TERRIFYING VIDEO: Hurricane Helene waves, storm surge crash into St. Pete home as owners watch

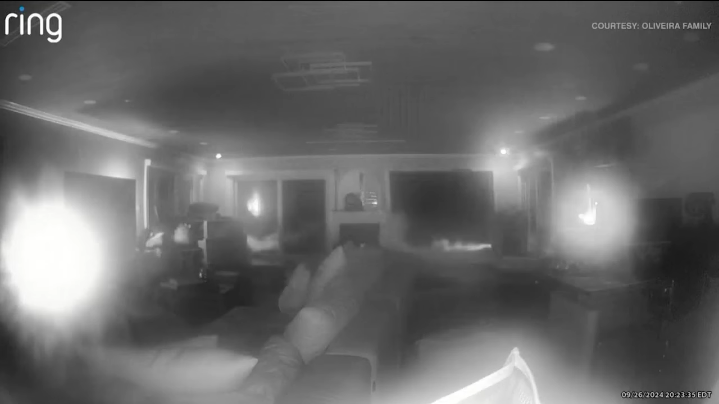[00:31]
But were able to watch the storm in real time. And at that moment, we realized, oh, my God, the door is gone. And then you just see the waves just coming into the house.
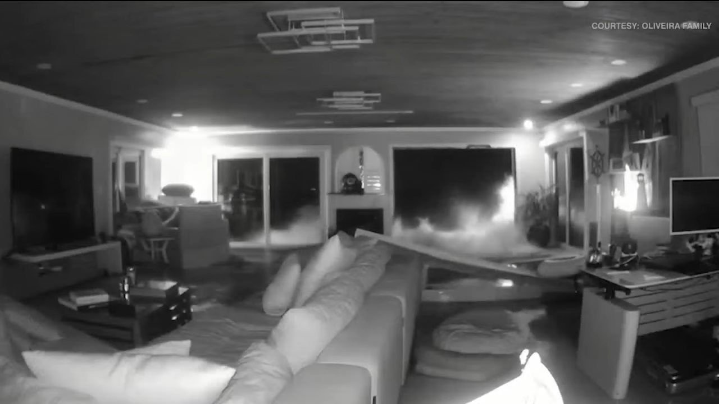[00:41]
And we probably we watched it for about an hour. And then at 930 at night, we lost Internet connection.